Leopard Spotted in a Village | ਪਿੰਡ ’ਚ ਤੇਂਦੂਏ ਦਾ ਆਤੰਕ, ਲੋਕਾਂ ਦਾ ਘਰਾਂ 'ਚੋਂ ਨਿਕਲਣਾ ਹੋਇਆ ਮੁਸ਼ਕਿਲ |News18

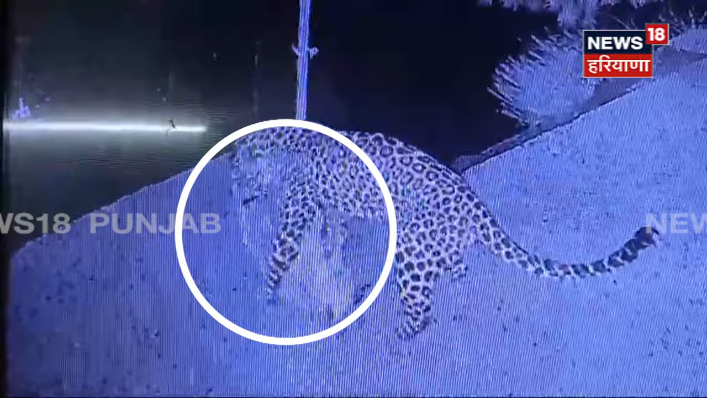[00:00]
सिसीटी विच शर्याम तेंदुआ को मदा नजर आ रहे हैं तेहें तेंदुआ लगातार पालतू जानवरानू
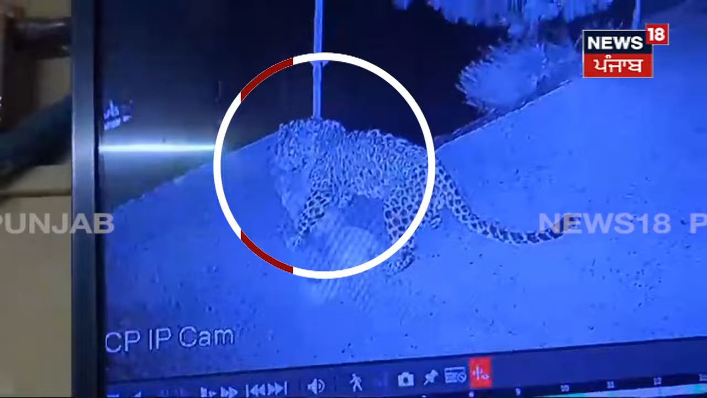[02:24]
करां च वी वड़न दी कोशिश करते है जिसकार्ण लोकां दा करां तो निकलना वी ओखा होया पिया है यहे तेंदुए